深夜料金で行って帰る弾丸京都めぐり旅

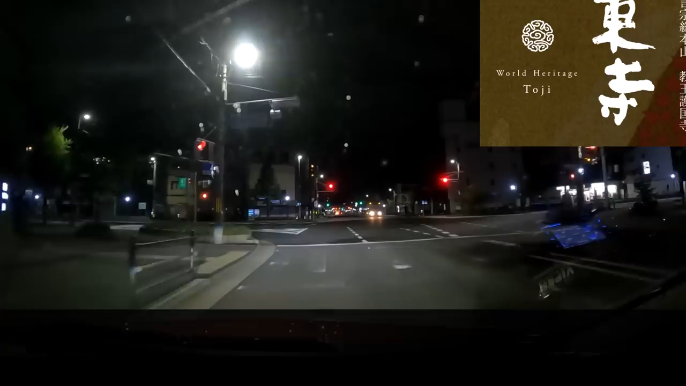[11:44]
東寺は東寺を東寺と読んでいた。じゃなくて?ポーズが屏風に上手に絵を描いたみたいに言うな。この右側がそうらしいです。暗くてよくわかりません。はいはいいつもの。次は京都タワーへ、あと2カ所です。今の時刻は深夜の2時を過ぎた頃。時間に余裕ありすぎですわ。あれ?ここ右折なの?わかりやすいカーナビの案内が珍しくわかりづらい。
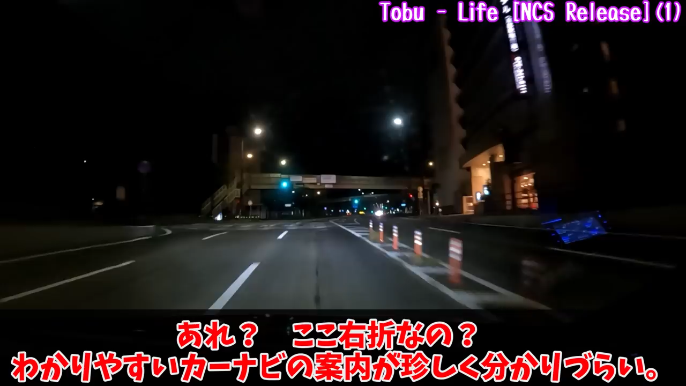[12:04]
は?150mがどれくらい先なのか、目測でわかるくらいになってないとカーナビあっても走りづらいですな。はいまた、行こうと思えば行けたかもしれない状況でのストップ。おいてめー。右矢印だけ見て進んだら正面衝突なんだぞ。ああいう他人の警戒心だけで自己避けてる人間は、自然と打たされて消えた方が社会のためだ。車離れとか言うけど、そもそも一般人が、趣味でもないのに自動車を所有して運転する意味ってあるんですかね。
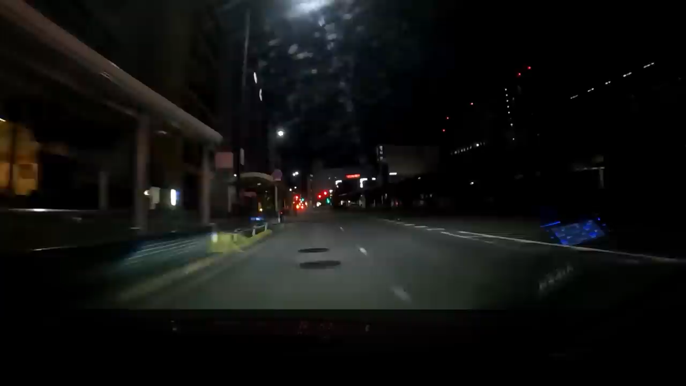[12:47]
真っ暗なところを人が堂々と歩いている。京都の人たちは車が怖くないのか。そしてここら辺に京都タワーがあるはずなのですが、あったことさえわかりませんでした。ここの人たちもそうだ、どういう神経しているんだ。そんな危機意識で名古屋に来たら死ぬぞ。ああもう自転車の追い越しと左折が被っちゃった。ノーブレーキで行くしかないや。奥側よし、手前側の歩道回りよし。すぐにロールが収まって車子がインエムクコの感触。個人的にはBMWに近いと感じます。天賀プラットフォームの実力は、市街地でもちらつくんだぜ。
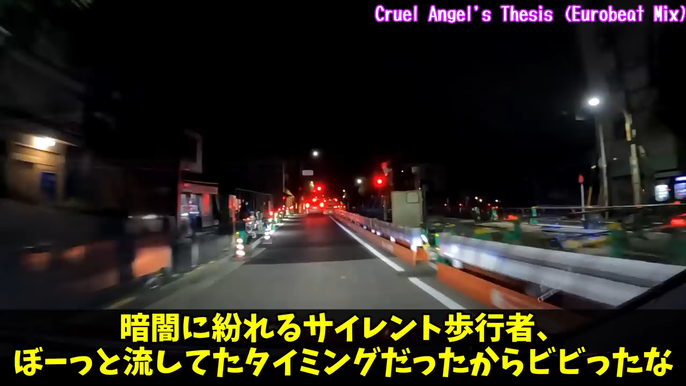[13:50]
さてここを左折して、何が待ち構えているのか、初見のアタックです。ほう、ここを左折ですか。住宅街の中だけに、EVモードが光る。スピード感を出すために、基本的に2倍速で流していこうかな。実は今、ちょっと買いたいものがあるので貯金中。高速料金だって、抑えるところは抑えたい。動画撮影ついでに琵琶湖の南端くらいまで下道で行って、そのまま琵琶湖沿いをけちりながら北上するか、その辺りから高速乗って帰るか、悩み中。
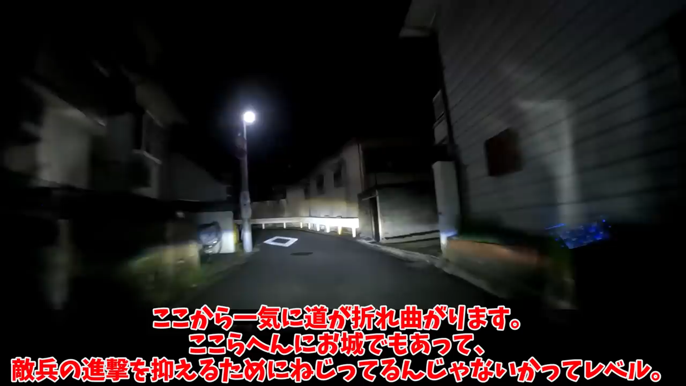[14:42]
ここら辺にお城でもあって、敵兵の進撃を抑えるためにねじってるんじゃないかってレベル。先が見えないから、コーナーミラーと勘を頼っての前進になるぜ。ガソリン車で来てたらこういう場所には入らなかったでしょうな。深夜に走り回る私には、プリウスPHVは相性がいい。ここで少し広くなる、そしてまたすぐ狭くなる。む?深夜の山間部あるある、一瞬の光の反射を、対向車だと勘違い。それにしてもここ、昔は断崖絶壁の山だったろ。京都に近いからって、よくもまあ切り開いて家を建てたものだ。
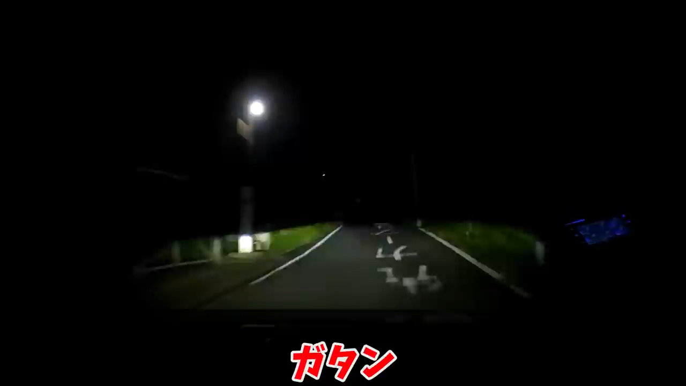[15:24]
ガタン、突発的な段差を、なるべく直線的に乗り越えないように対応。よくこんな狭い視界で走ってるなと思うだろ?忘れたか、今に倍速中なの。道路脇に刺さってる反射板が一斉に光って道を知らせる。ただの棒と侮るなかれ、街灯並みに頼りになる。そしてここで、話すことがなくなる。なんだこれ、正面行き止まりか、どうなってるんだ。ちょうど丘の頂上になってて、その奥側が見通せない。この右側には、テニスクラブと建築会社があるらしいですな。そして道は180度ターンへ。